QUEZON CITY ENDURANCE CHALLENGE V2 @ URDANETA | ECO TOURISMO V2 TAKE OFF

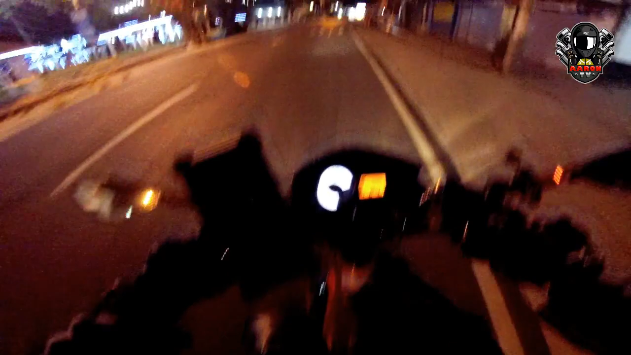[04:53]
Okay, so let's go! Woo! masyadong nagamit tong lens ko kasi smoke visor siya, guys.
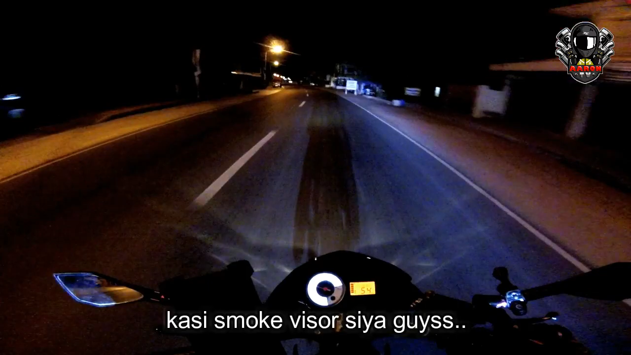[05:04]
Ito yung sinasabi ko, isa sa mga disadvantage ng smoke visor, hindi mo siya masyadong appreciate kapag gabi. So, ayun guys, so, kita-kita na lang sa ramp-up yan, guys.